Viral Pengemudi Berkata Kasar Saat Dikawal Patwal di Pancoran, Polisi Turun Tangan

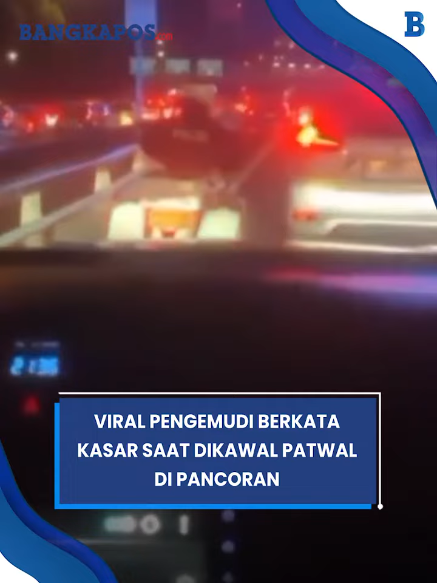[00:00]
Minggir, minggir, minggir, minggir, minggir, minggir. Sebuah video viral di media sosial yang memperlihatkan seorang pengemudi mobil arogan dengan berteriak kata-kata kasar saat menerobos kemacetan dengan dikawal patwal.
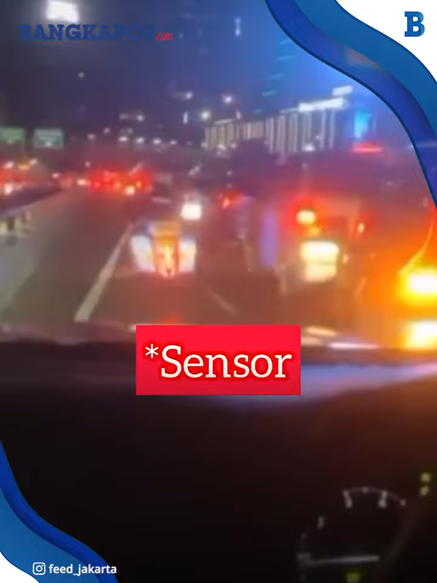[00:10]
Aksi yang diketahui terjadi di kawasan Cawang, Pancoran, Jakarta Selatan itu direkam sendiri oleh orang-orang di dalam mobil. Video tersebut salah satunya diunggah oleh akun Instagram Fakta Jakarta. Dalam video terlihat anggota patwal berupaya membuka jalan di tengah kondisi macet. Terlihat, ada pengendara mobil lain yang menghalangi jalan. Namun, dari dalam mobil, pengemudi berkata kasar kepada pengendara lain.